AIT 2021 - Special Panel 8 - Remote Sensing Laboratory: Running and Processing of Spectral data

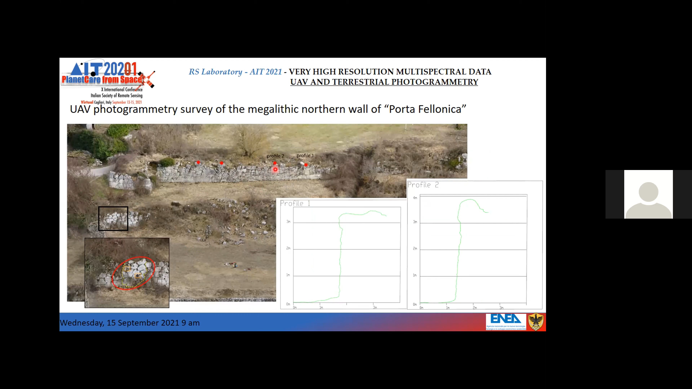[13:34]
we analyzed the decay forms in the area, but and not only from the not only from the profile from the DSM, we analyze some profiles to analyze the stability of the walls.